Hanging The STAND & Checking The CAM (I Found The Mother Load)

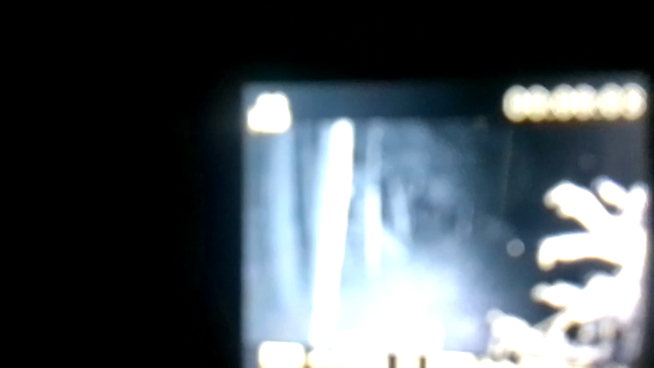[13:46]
and they were all over that mox grape one there's a nice little day right there so i know for sure it's loaded with does hopefully the bucks will
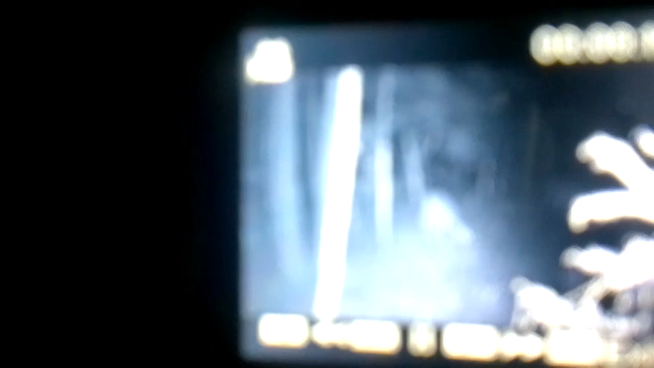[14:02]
start following the does here pretty soon so yeah this this